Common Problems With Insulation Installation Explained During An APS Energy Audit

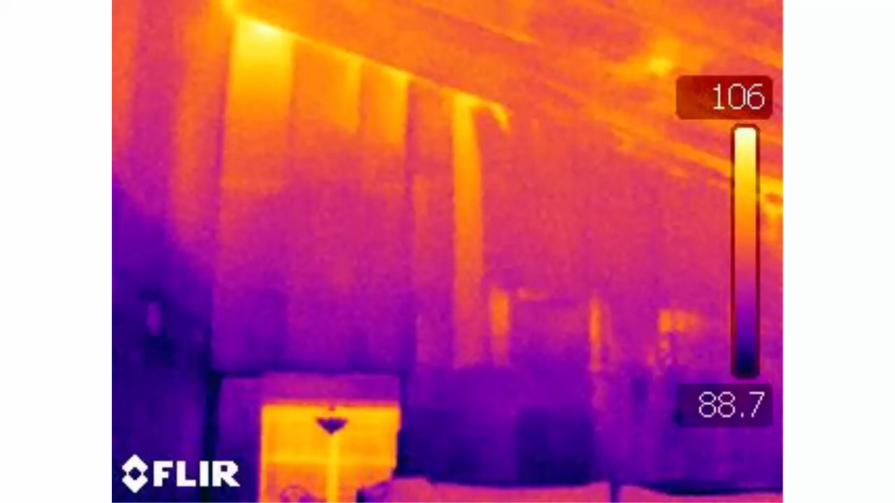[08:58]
But they can also be over the plywood area, the walkway that goes to the air handler furnace in the attic.
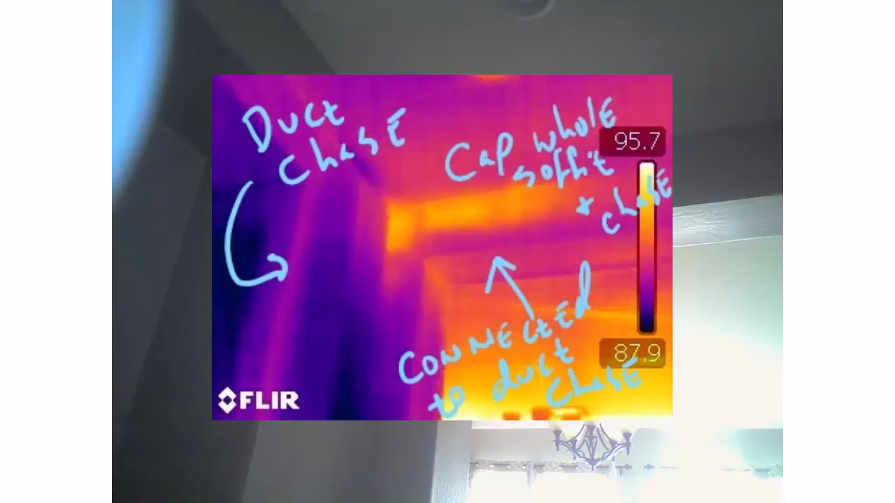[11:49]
You'll probably even feel that wall warmer than the rest of the interior walls of the house.